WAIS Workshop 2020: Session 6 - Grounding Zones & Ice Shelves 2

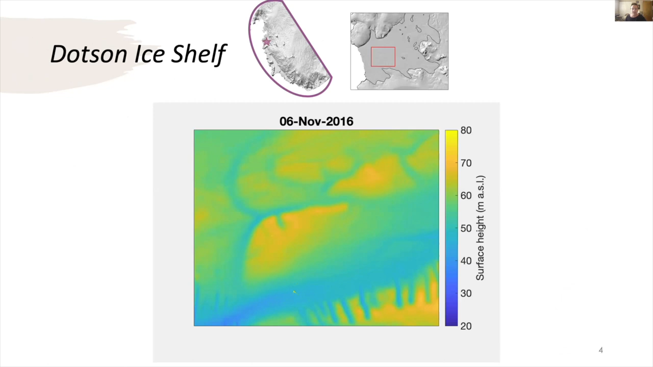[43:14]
here's a GIF of timestamped DEMs on the Dotson ice shelf. And for each DEM, I use a local minima algorithm to locate where the surface depression is.
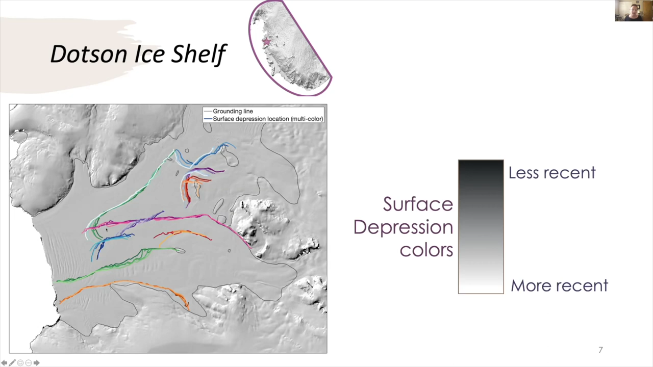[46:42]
And you already see a variety of behaviors where the channels are running parallel to flow. We don't see a lot of lateral migration. However, where the channels are running more oblique to flow, we do see some movement. And I'm working on comparing that motion to the velocity field.